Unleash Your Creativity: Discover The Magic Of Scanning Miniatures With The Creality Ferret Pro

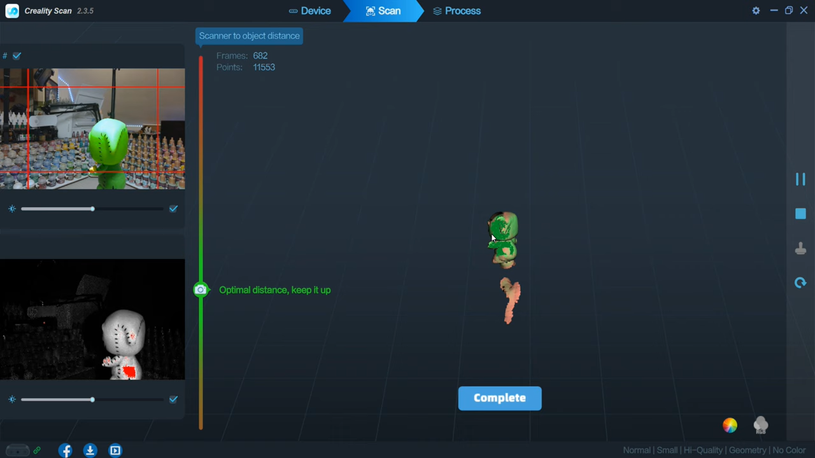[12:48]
So this dude definitely came out a whole lot better.
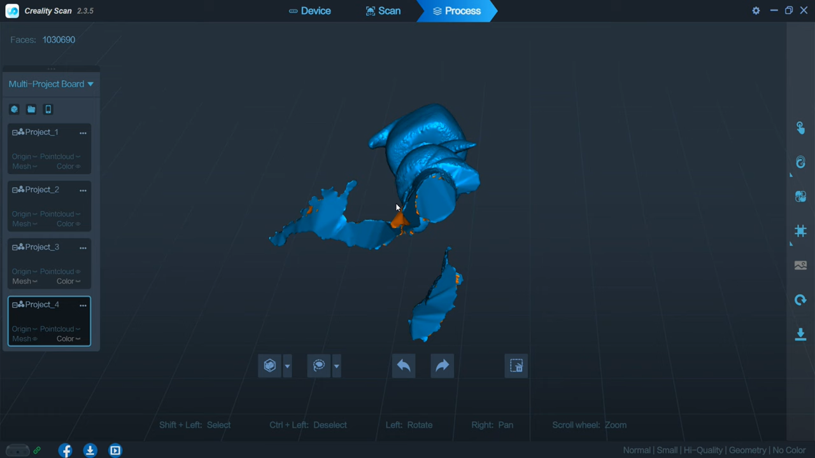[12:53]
Yeah, I've got under his chin, round his head, say he's got these few little bits sort of dangling down where,
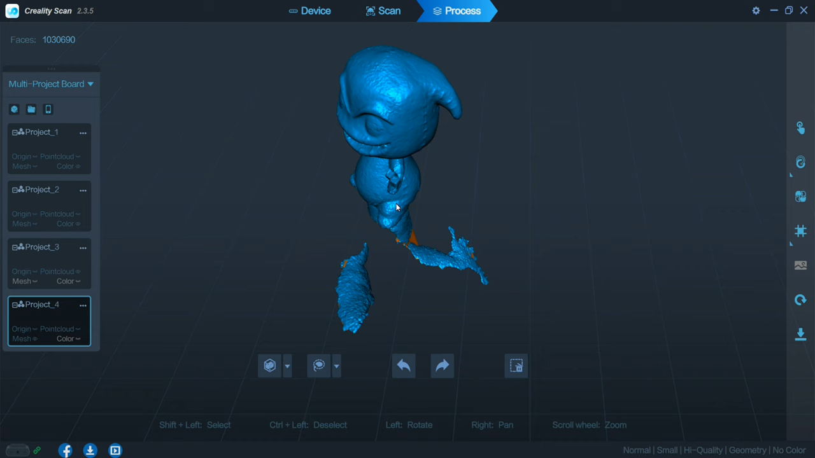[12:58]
well, it's pretty much my hand or my arm, it kind of started to scan.
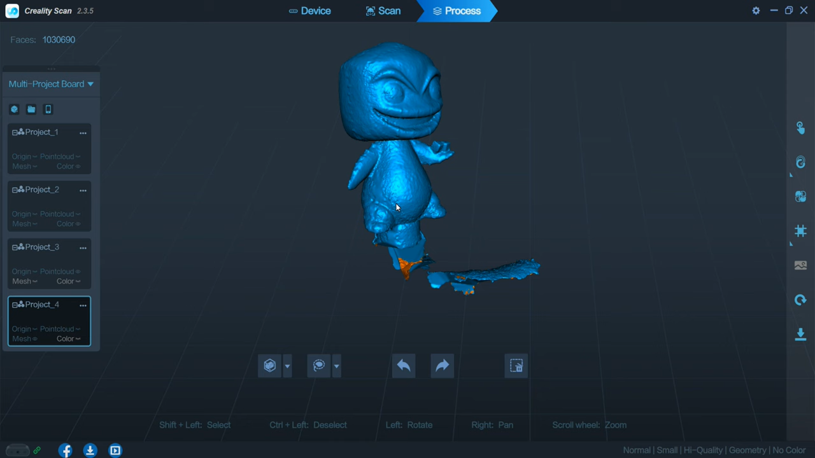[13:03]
But yeah, the great thing is, say this software that comes with, fairly simple, fairly easy to use, and like most things, practice makes perfect. So again, like I say, I'm definitely going to be playing around more with this scanner and the software.
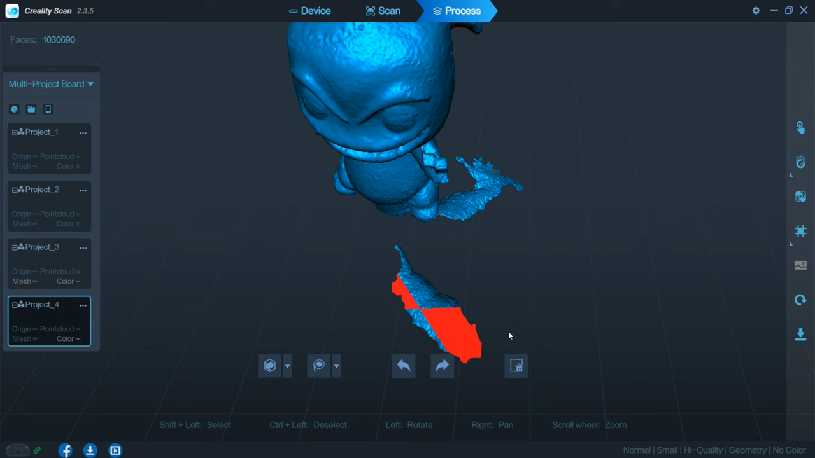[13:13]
But yeah, so any bits you don't want, you get the old lasso, put it round it, it goes red, and then yeah, click on delete, and it's gone.